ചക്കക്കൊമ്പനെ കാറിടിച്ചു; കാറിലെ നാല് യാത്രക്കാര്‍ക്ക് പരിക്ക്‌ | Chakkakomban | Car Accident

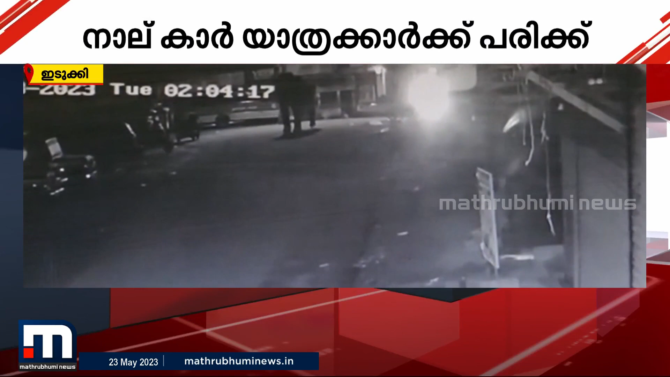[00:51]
ഇന്നലെ രാത്രിയിലും ചക്കക്കൊമ്പൻ പൂപ്പാറ നഗരത്തിൽ എത്തിയിരുന്നു. അപകടത്തിൽ ആനയ്ക്ക് പരിക്കുണ്ടോ എന്ന് വ്യക്തമല്ല. നാളെ ഇത് സംബന്ധിച്ച് വനം വകുപ്പ് പരിശോധന നടത്തും.